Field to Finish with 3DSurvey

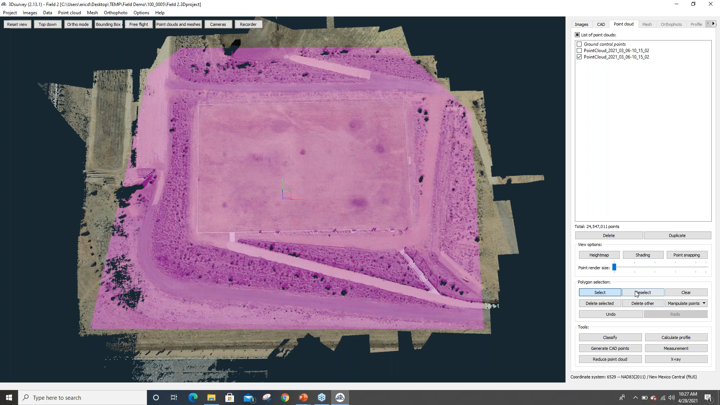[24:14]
So again, I've just got a data set that focuses on the data that I really care about. Let's see if my computer will behave for me here. We'll say delete other. And there we go. I just have the point cloud for the area that I wanna focus on. All right, so I've cleaned out anything that was in the way. Now I want to create a surface out of this. And in the case, the software calls it a mesh. We can look at my mesh pull down. I've got a couple different meshes. Now this 3D mesh seems to be more related to doing things like buildings or things that I want to model.
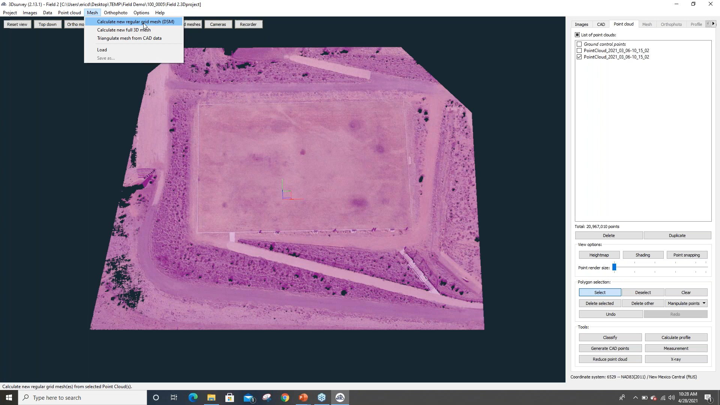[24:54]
But for our regular mapping and surveying, we want to create a digital surface model or DSM. Now this, if you use CAD, should be a term that you're familiar with. Again, I'm going to accept the defaults because they're well set up. And we'll calculate this out. Now let's take about a minute, and it depends on the area that you have. But this is the step where now, instead of looking at points, now I've got an actual stitched together surface.
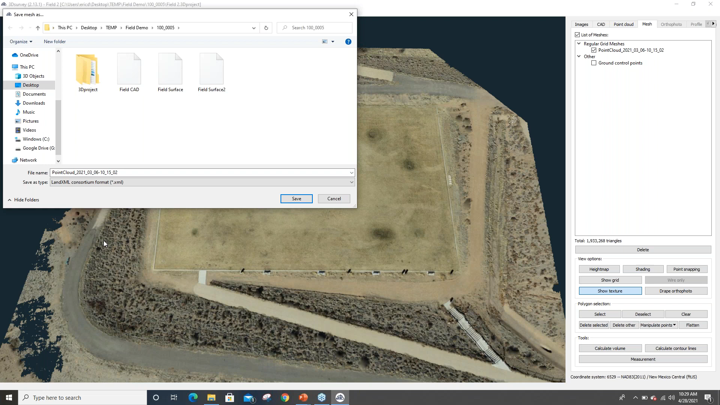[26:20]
It's accepted by just about every CAD and mapping application that I'm aware of. And I think it's really powerful. Now, I'm not sure if it's as well used as I think maybe it should be, but I think it certainly has a lot of value. So when I do this, I'm just going to overwrite one of these that I already created. And we'll just replace it. And that's it. Now I've created a XML file for this surface that is data. If I went out with a GPS and took a bunch of points on this area and I created a surface out of it, it'd be the same thing as what I'm doing. Now, obviously, this is more dense. There's more to this. But the result is the same.
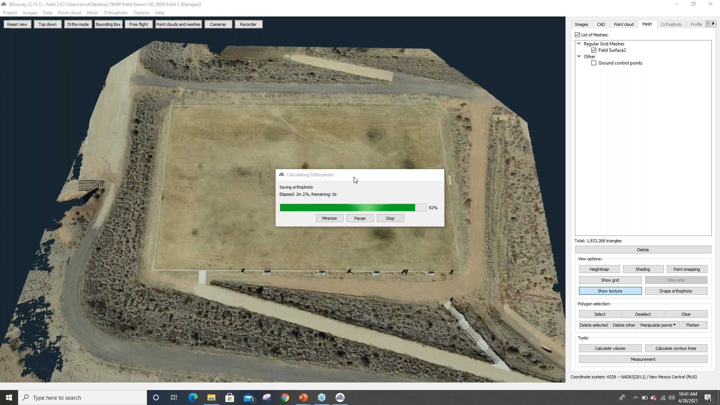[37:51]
users that do have that as part of their workflow. Give that a minute to finish up.
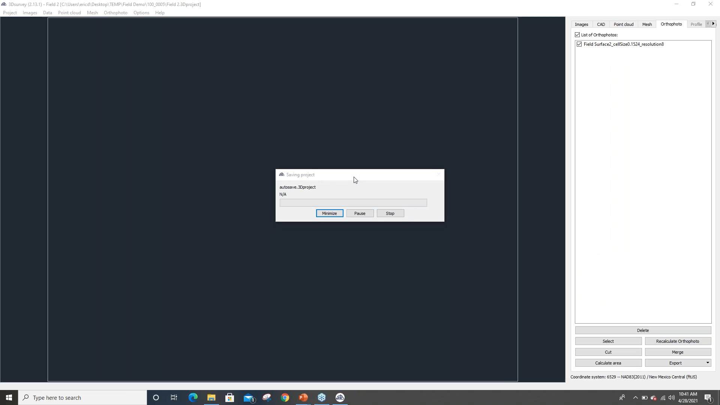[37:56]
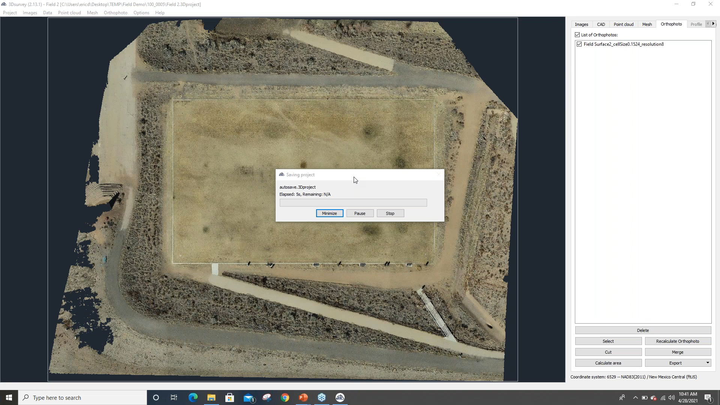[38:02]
And this is a nice feature to the software, I must say, is the autosave, because I am someone who does not save as often as I should. So definitely like that feature. All right, so I've got an ortho. Let's go ahead and save it out. And again, 3DSurvey has most standard formats already built in.
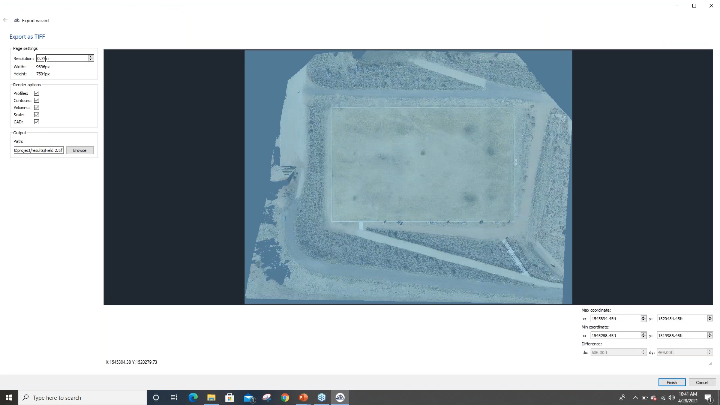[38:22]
This is going to be a 3/4 inch resolution. We'll go with the defaults. And actually create a, in this case, it's going to be a GeoTIFF.
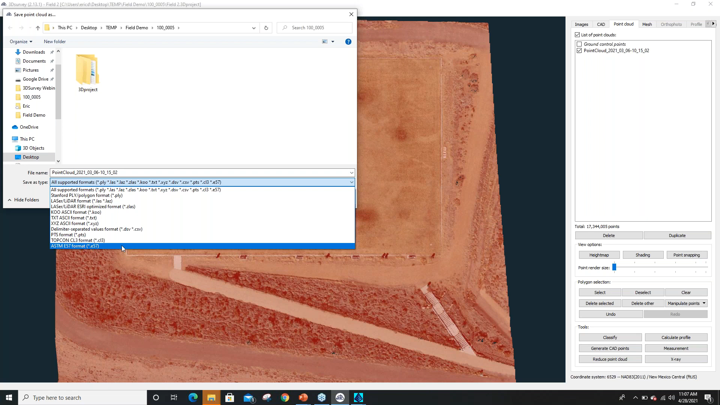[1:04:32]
Some of these formats work real well, LAS, PTS, E57. They go right into those sort of point cloud applications.